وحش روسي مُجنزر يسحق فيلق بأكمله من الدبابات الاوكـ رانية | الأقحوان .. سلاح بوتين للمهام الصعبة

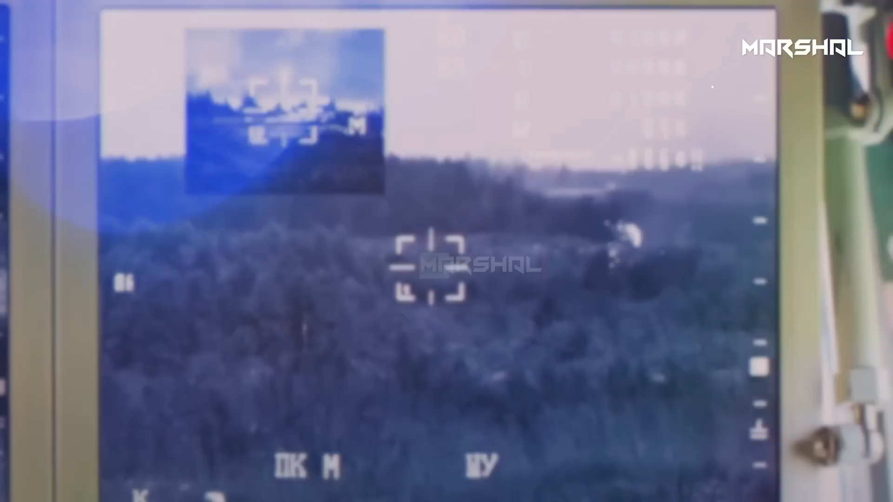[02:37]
يقوم جهاز تسديد الليزر في منصة الاطلاق بالاغلاق على الهدف
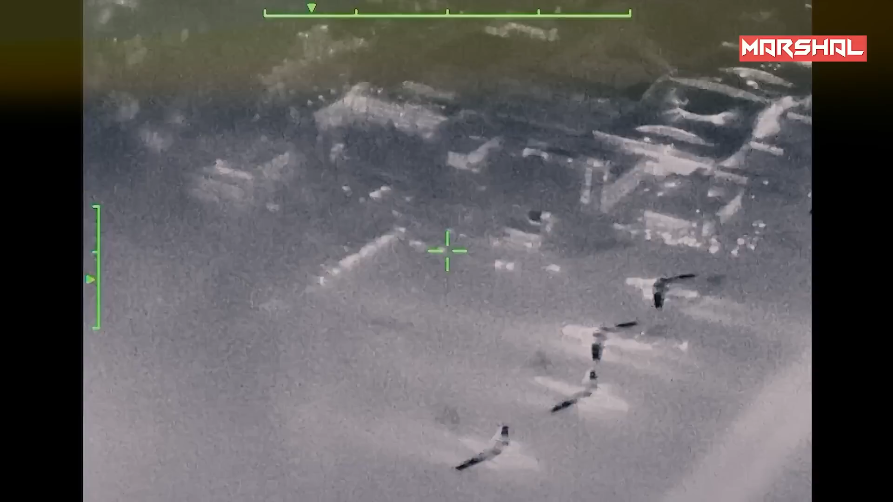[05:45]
وتعمل جميع هذه المستقبلات البصرية بالتزامن وتقدم الصور الى اجهزة العرض ونظارة
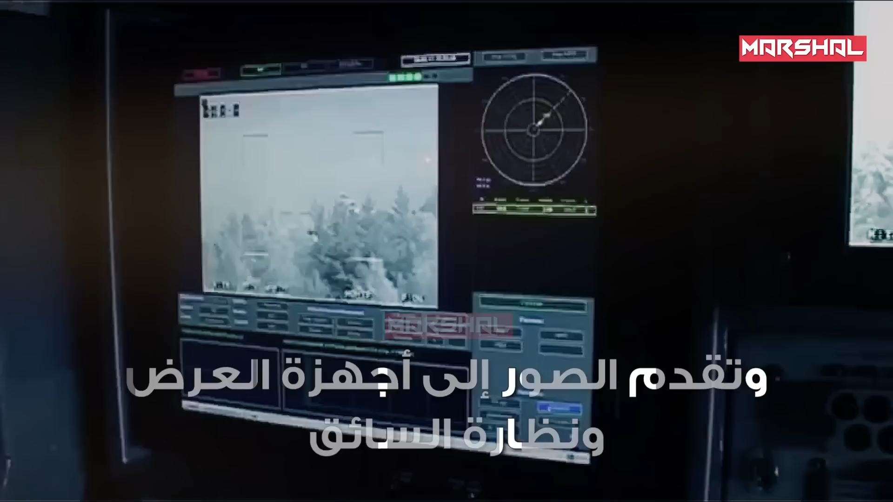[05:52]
السائق وتعطي رؤية بنورامية متصلة بزاوية تصل الى ثلاثمائة وستين درجة وبمدى
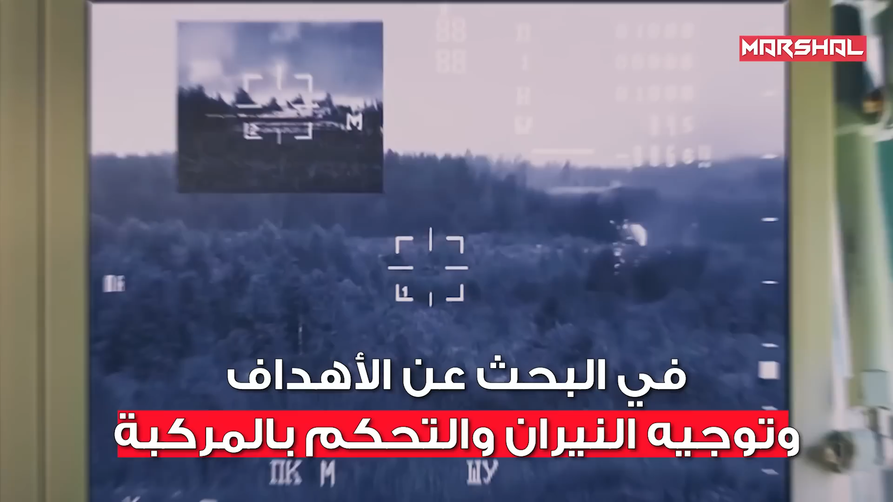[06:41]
وتوجيه النيران والتحكم بالمركبة انظمة متقدمة
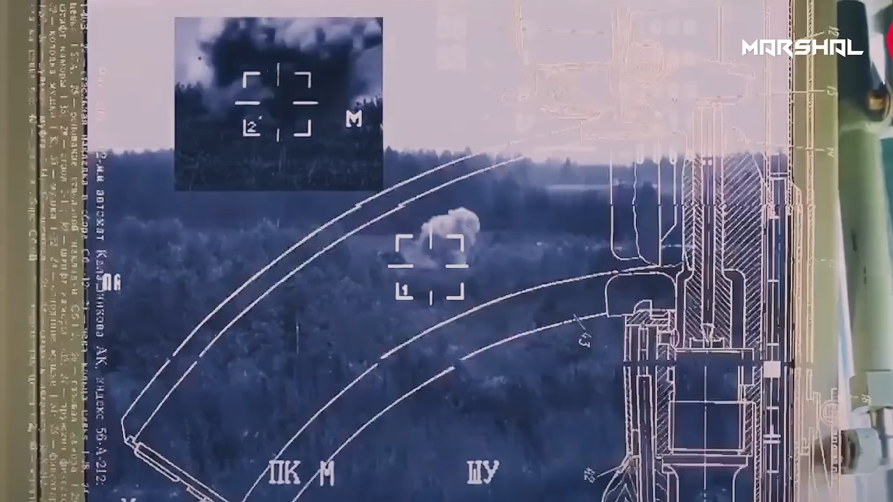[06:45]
واحد اهم عوامل القوة فيها الى جانب قدرتها على